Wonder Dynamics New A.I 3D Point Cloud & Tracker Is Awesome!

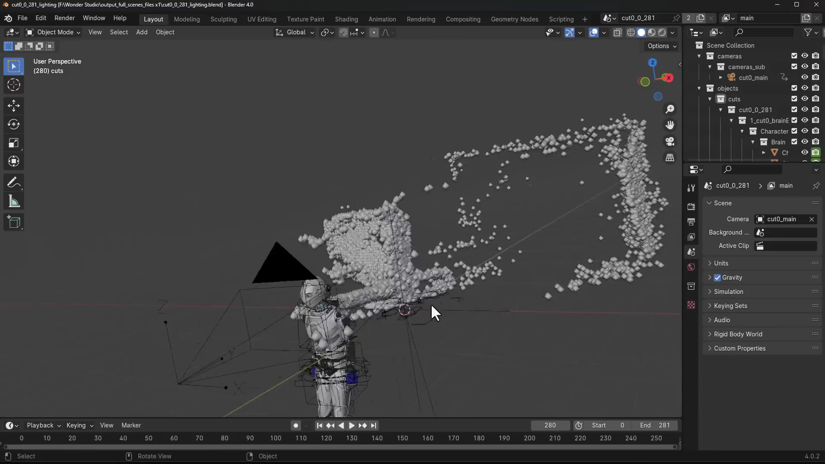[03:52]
So how do you, you know, how do you work with this? This is really, really simple.
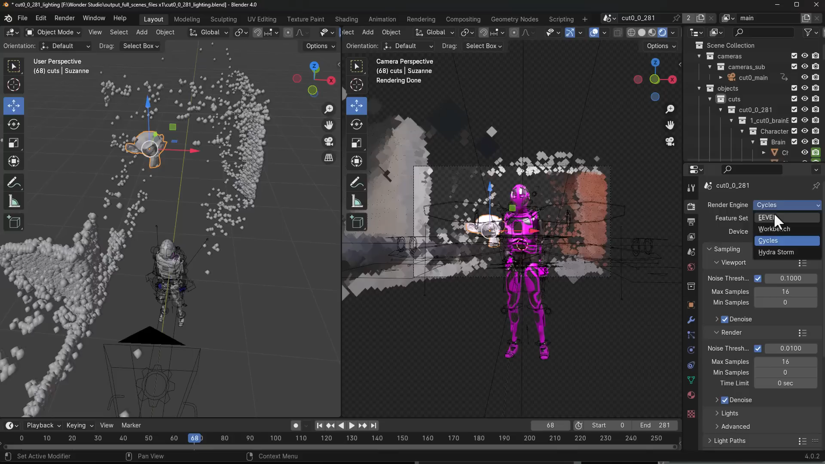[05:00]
mimicking the whole character that you have within your footage, you now have something that can give you more like a visual idea of where things are, and you can have a proper track with it.